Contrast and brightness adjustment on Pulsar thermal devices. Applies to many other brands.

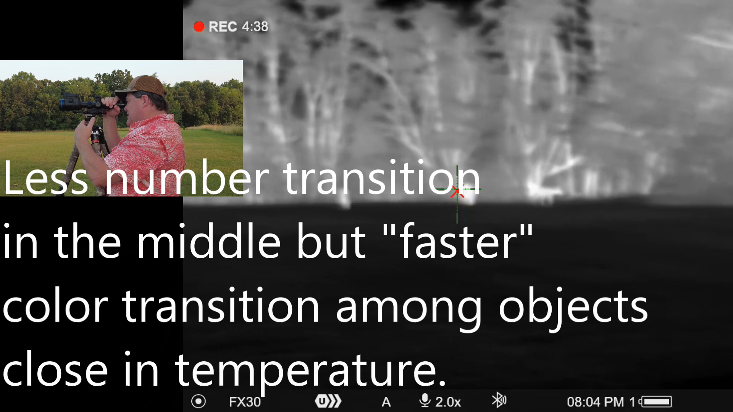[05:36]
most beneficial if you're looking at something way out there up
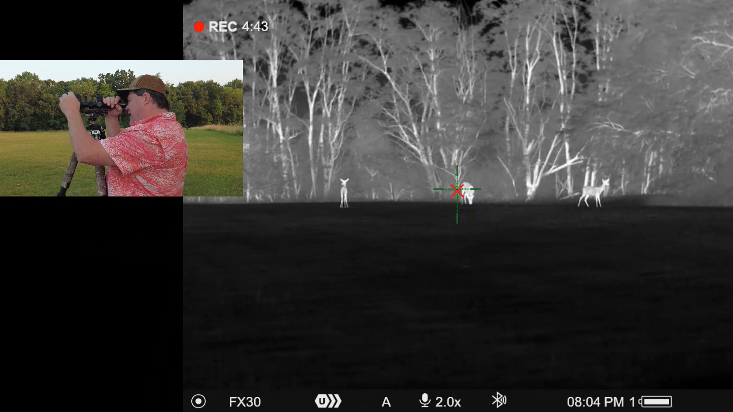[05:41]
against a tree line and you don't need to see a lot of body side detail and you just want
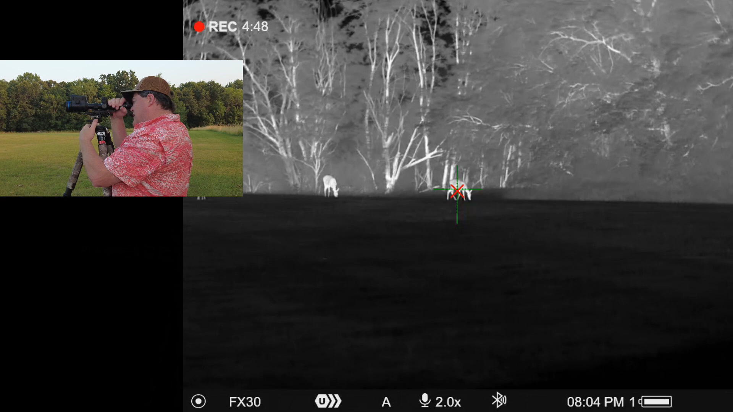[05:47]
to see a good rich silhouette that's unbroken against the background
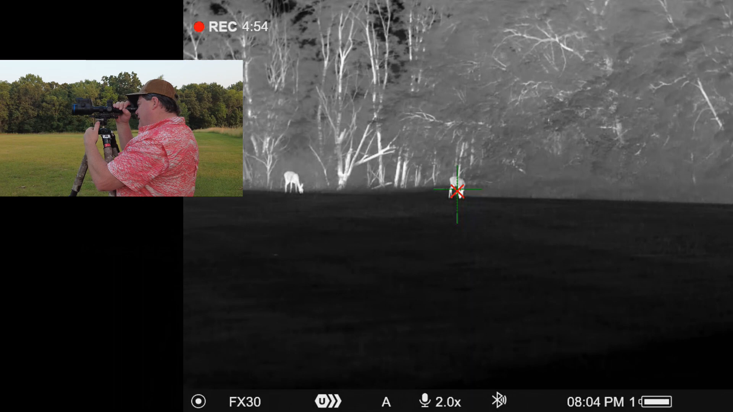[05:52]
then by riching the two ends of the spectra up a little bit you'll get a little bit less
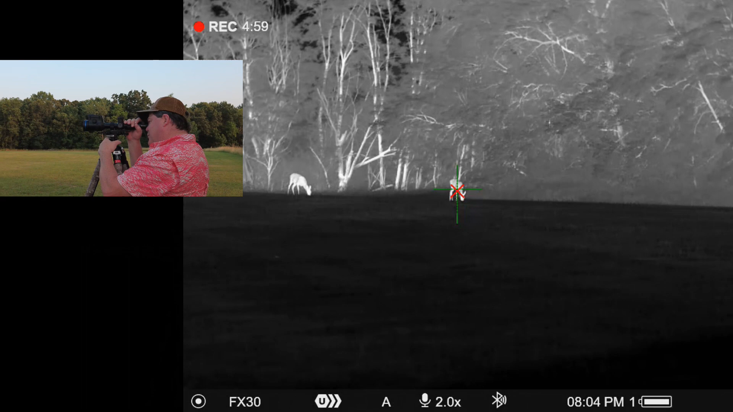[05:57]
broken silhouette and you know you'll get clearer identifications because that silhouette is
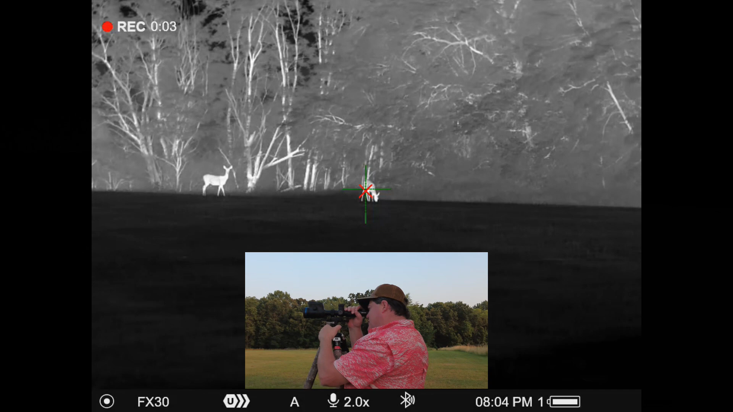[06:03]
smoother and easier to see whereas the normal mode say you're only 40 or 50 yards away from something and you want really good rich clear detail well then by running the
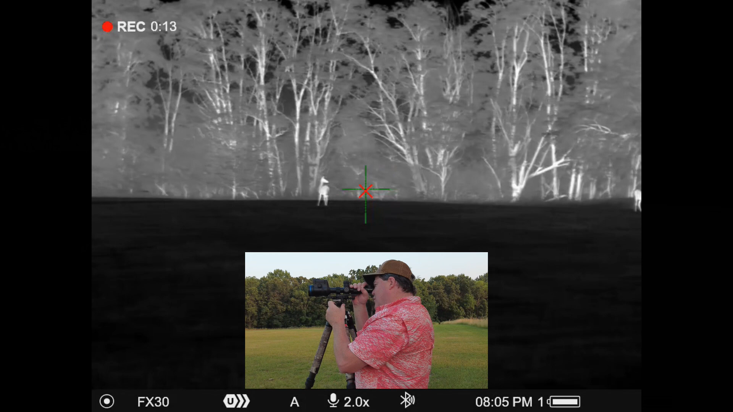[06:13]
normal mode and getting adjustment the contrast and brightness adjusted properly you
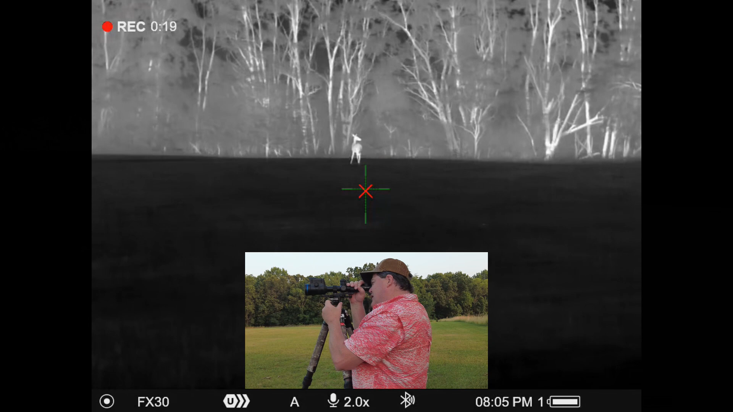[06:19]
can start to get some really really good detail inside of the image so you know that
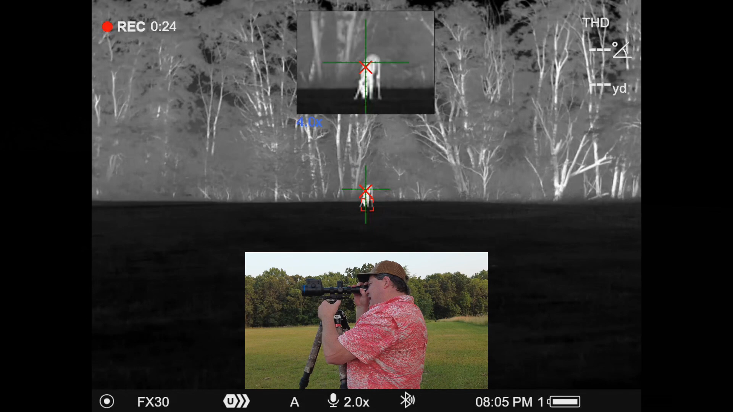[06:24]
would be a benefit of that one other thing that i want to show you here is
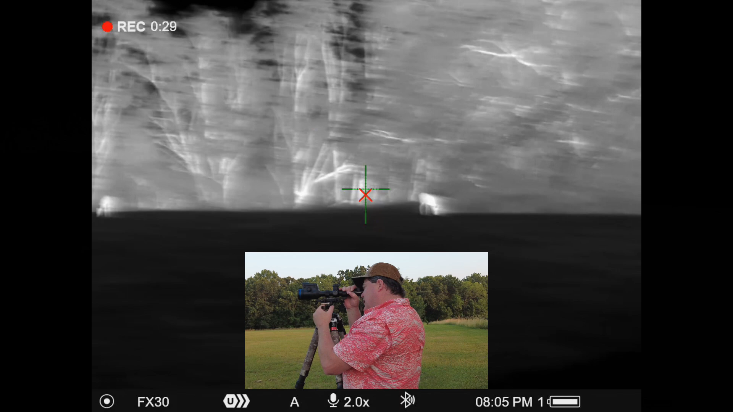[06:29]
in the in the mode settings when i'm making those adjustments see so here i'm in ultra mode if i come over here and let's just say for whatever
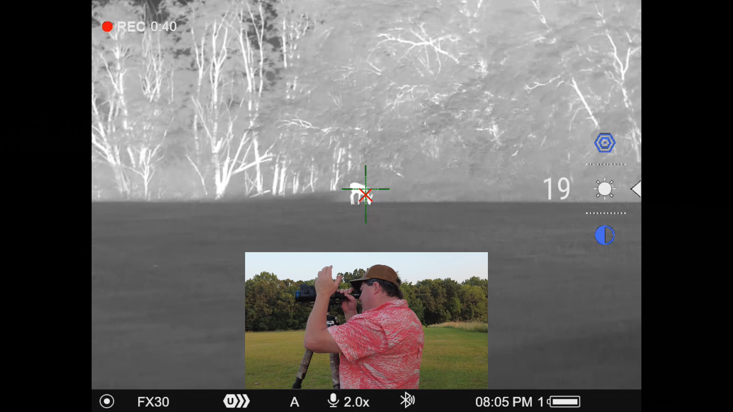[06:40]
reason i want to really rich this brightness up now if i come back in you know it'll stay there as long as i don't change those modes but if i go in here and i change those modes to let's say normal and i come back to ultra you can see where it went back to the default setting of nine on brightness and seven on contrast
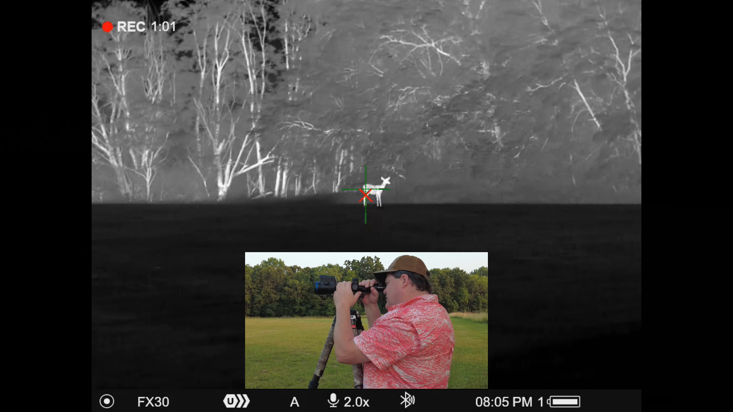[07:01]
in that mode and so that could be really handy if you don't understand how these work and
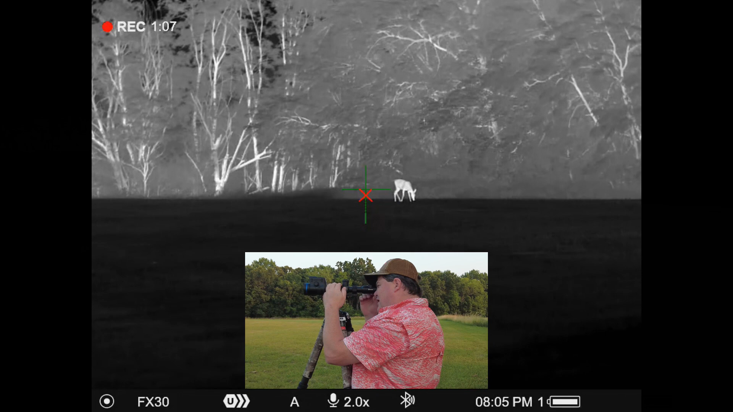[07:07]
you just want to kind of you know scroll through the three modes and see what effect it has on your
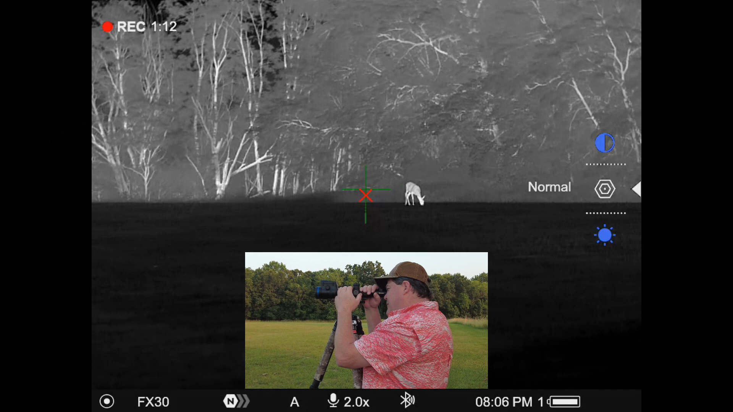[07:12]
image then sometimes you know if you don't understand how this works then that could be a better way to
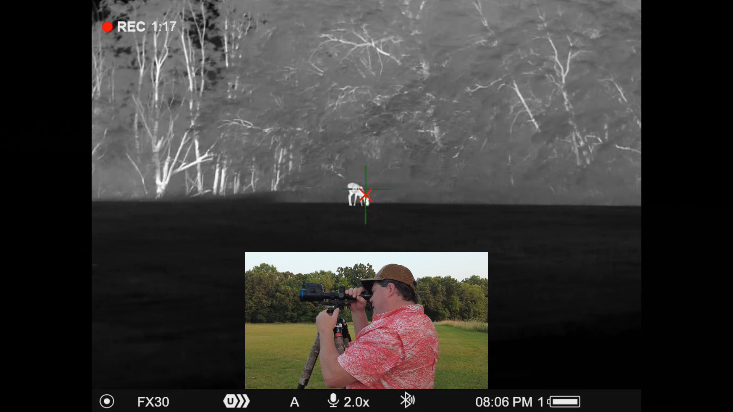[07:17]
make adjustments but if you understand how it works and you want to be able to to keep your own settings then if you do a long press on the menu button come
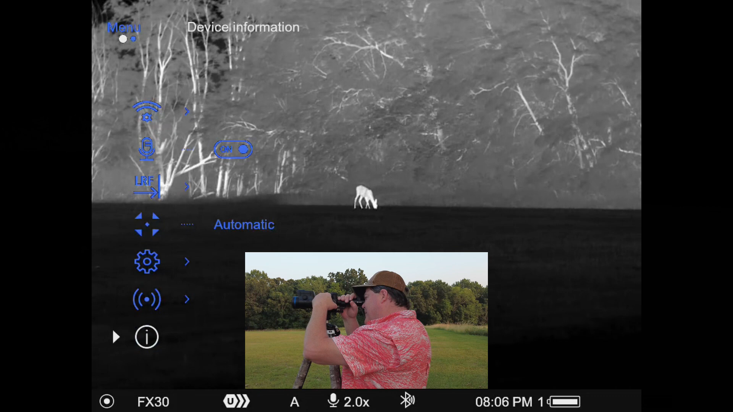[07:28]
down here into this user mode and turn that on what
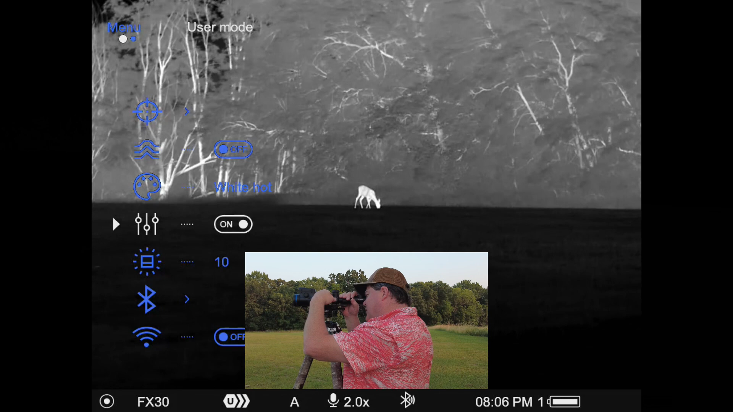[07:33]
you'll have the ability to do is now when i go in you can see again there where i'm on ultra i'm going to jack this up to 20 just to show you how it works
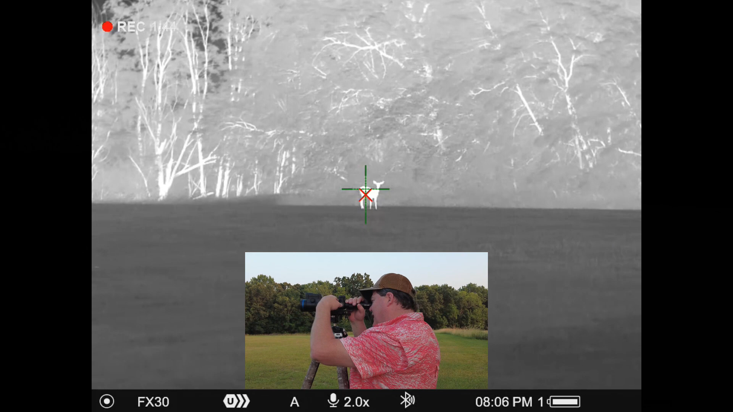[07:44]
now if i come back in and let's say that i went over to a different mode to see how
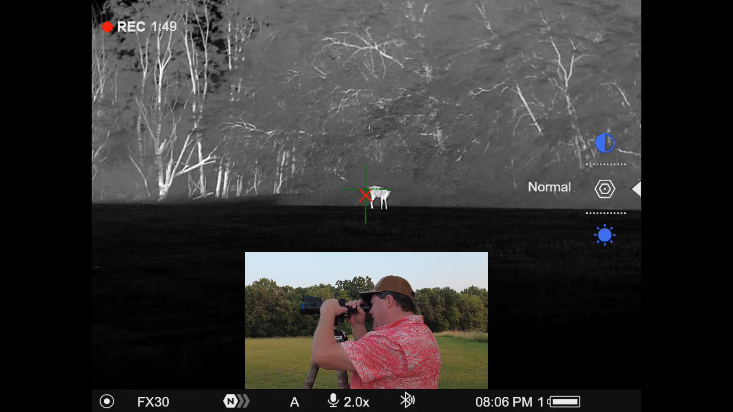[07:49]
that looked just to make sure versus my setting and i wanted to go right back to where i had it now i have you can see where i'm back at that 20 on ultra so i have
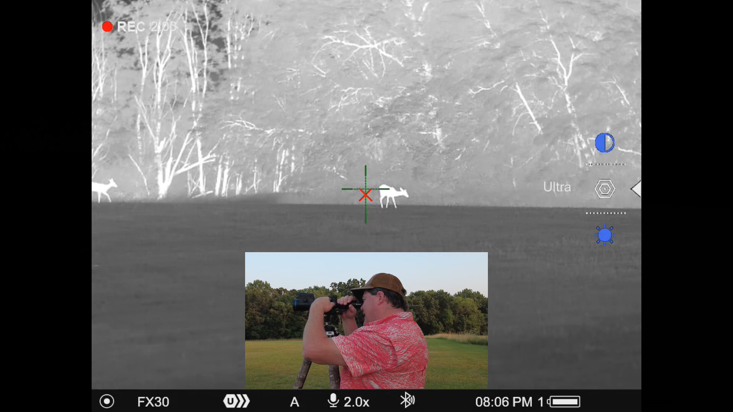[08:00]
independent control over each one of these high high
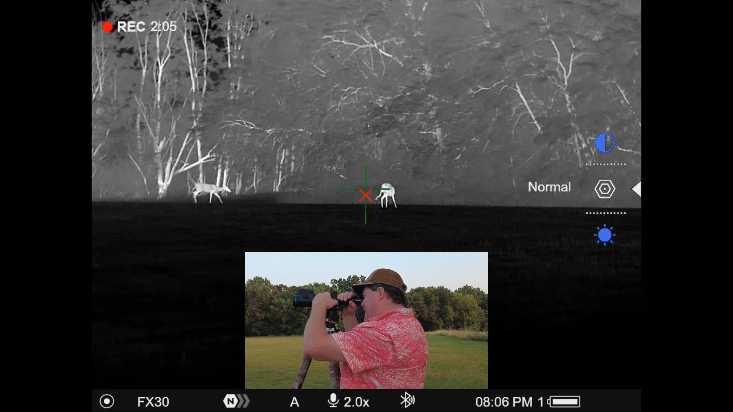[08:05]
medium or excuse me normal high and ultra over the contrast
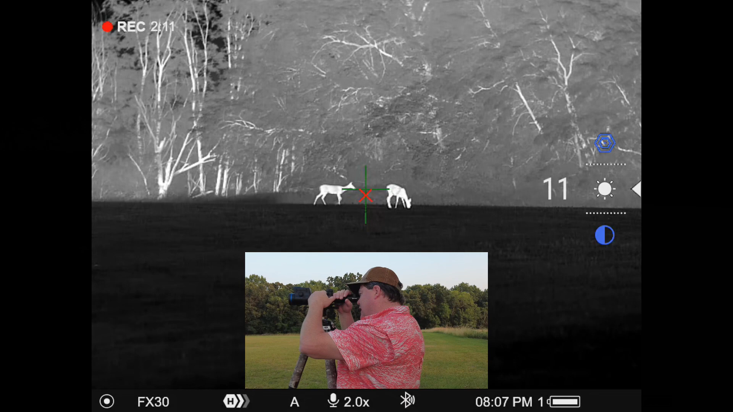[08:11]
and brightness settings for each one but you know again main thing here
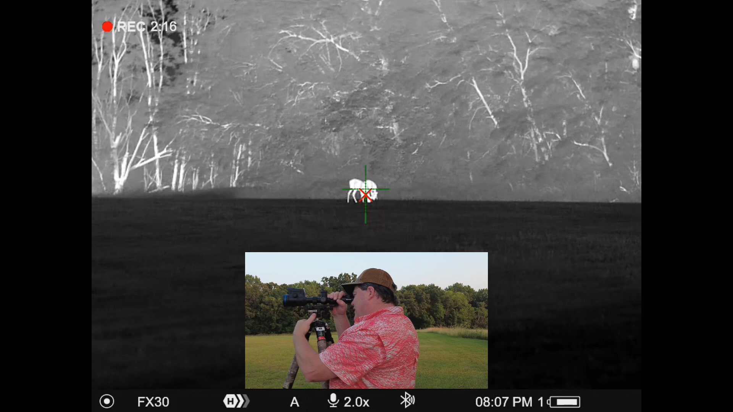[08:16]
i guess the main takeaway would be what i would recommend if you have any problem with this at all
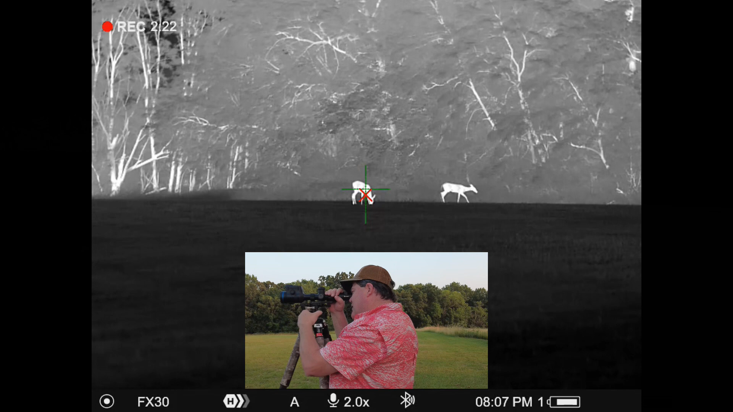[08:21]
start with your start with your brightness at a mid range you know and or if you're in the if you're in bright sunlight obviously you might just have to jack it all the way up and then adjust
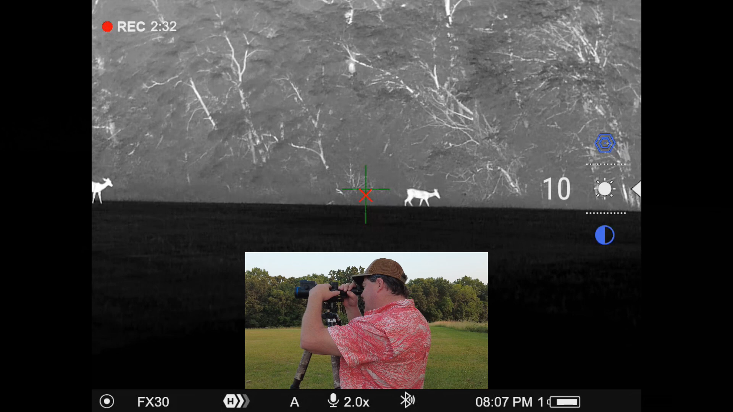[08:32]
contrast to get the image where you need it to be just be aware that if you get one too high and you need the other one below it so say for example you get your brightness uh you know all the way up to 20 and you need to go higher with contrast you're kind of setting the ceiling at that 20 so so try not to go all
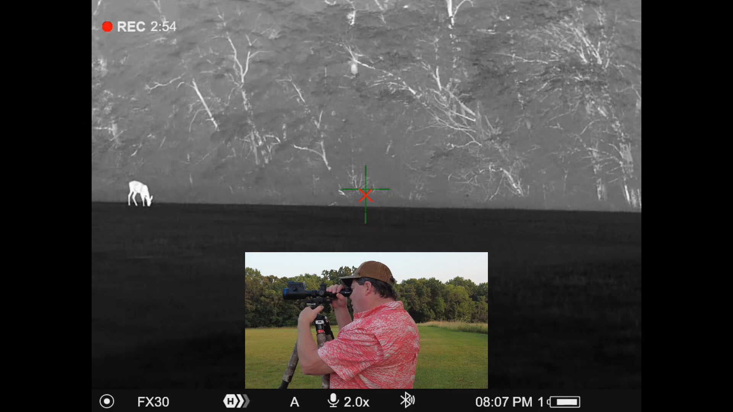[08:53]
the way to the maximum of the range in case when you're trying to view things you know you need to you need some of that scale left same way where that actually become more apparent is on the bottom at night you know you're tempted to just run your brightness all the way down to zero and
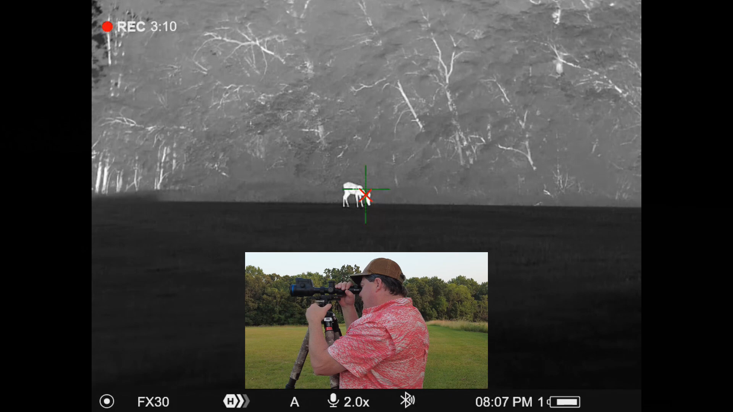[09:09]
then if you need your contrast to be a few numbers underneath of your brightness essentially you've already set the floor and you can't get below that so you might actually have to bring that brightness
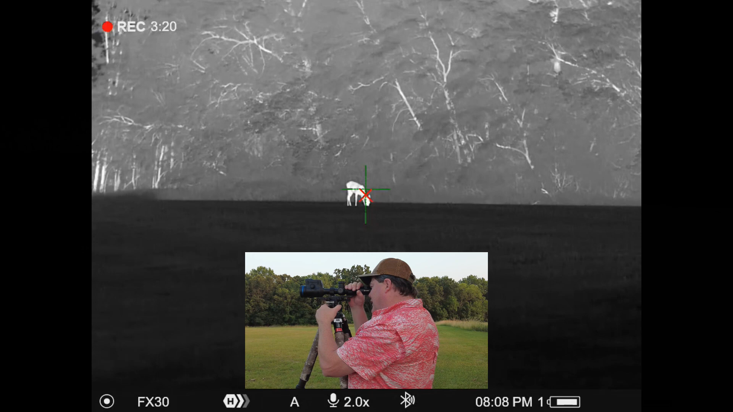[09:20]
up a little bit once you bottom out on contrast to get the balance that you're
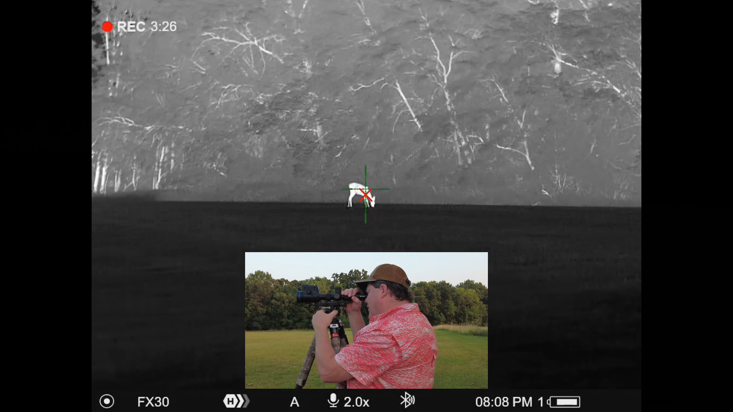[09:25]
looking for because that's essentially what you're looking for more than anything is just a balance there
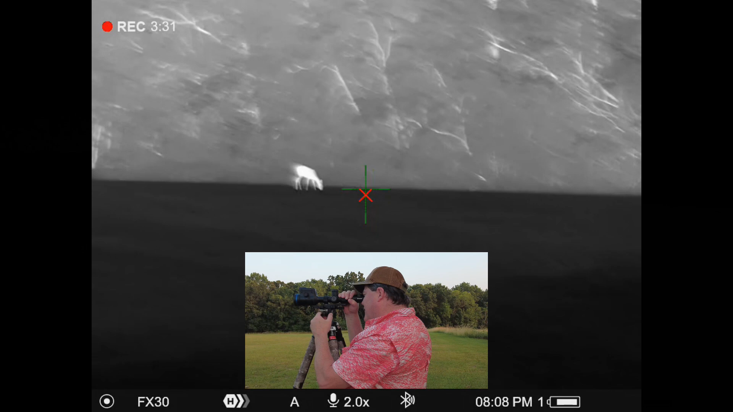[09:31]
that your eye likes and that becomes kind of the issue with why there aren't really any magic numbers